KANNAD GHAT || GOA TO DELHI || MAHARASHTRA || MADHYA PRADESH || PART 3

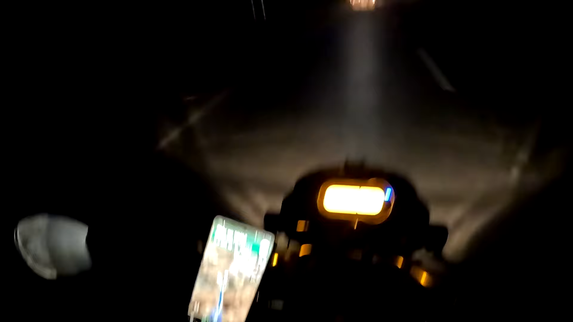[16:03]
की लाइन में आ चुका हूं मैं मनब नौसो निन्याड में हो गया नौसो निन्याड में किलोमेटर रह रहे हैं
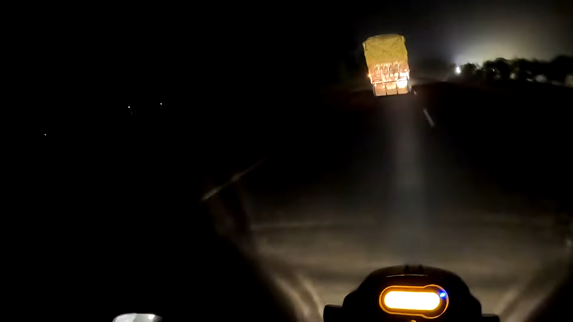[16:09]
अब है अब है मत्यपरदेश में चल रहा हूं सारी गाड़ियां ट्रक वगर मत्यपरदेश नंबर गए सारी अठारा गंटे दिखा रहा है इसमें दिल्ली चपका
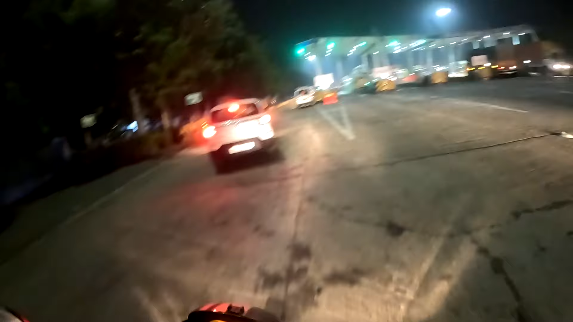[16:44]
तो गाई जेकोर आगया टोल खल घाट सेंदवा
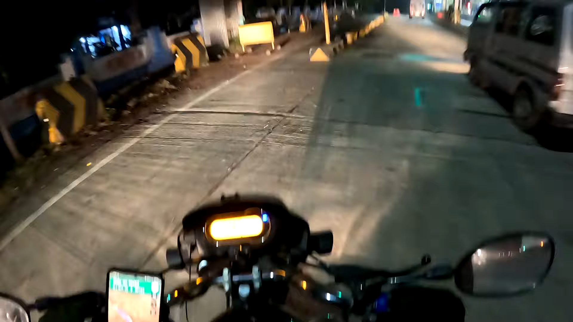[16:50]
जेकोर टोल क्रोस कर रहे हैं मैं टोल तो बहुत क्रोस कर चुका हूं लेकिन अभी दिखाया यह है विद्धे वह भाई साफ ट्रकों की लाइन लगे पड़िया यहां
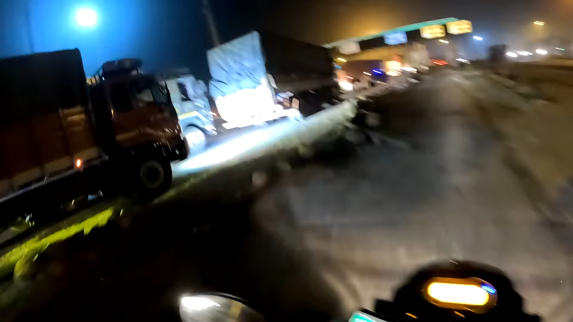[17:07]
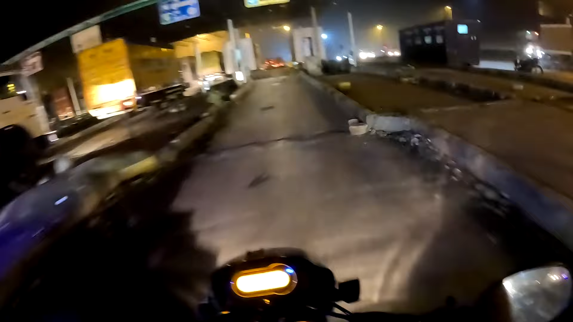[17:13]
अब भाई यह कैसा रस्ता आ गया जाला यह कहा रहे
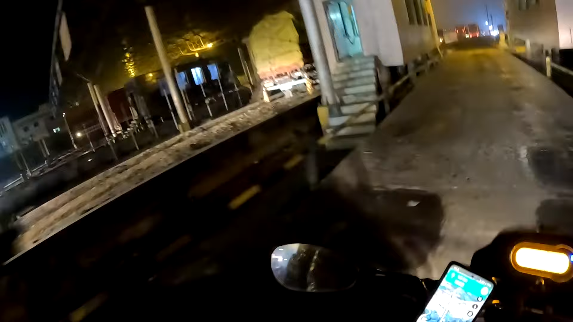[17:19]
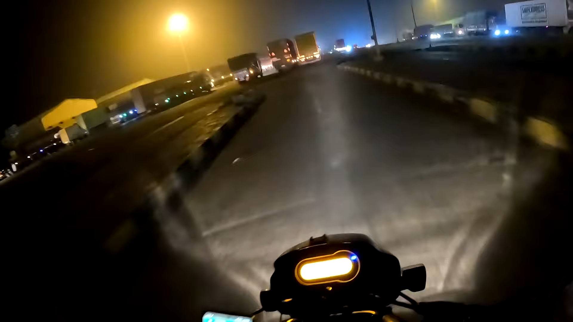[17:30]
कि यह टोल है गाइस टोल टोल यहां पर ट्रक की ट्रक खड़े हुए यह ट्रकों का ट्रकों के लिए है इस रख काड़ियों के लिए है
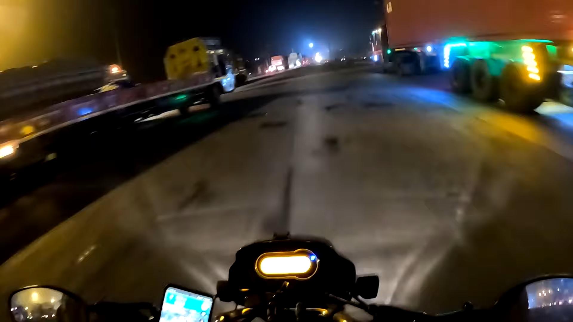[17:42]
तो गाइस यह देखो ट्रक जा रहे है वही अपना नए नवे लिए ट्रक क्या मत लग रहे वाई ट्रेल्ड़े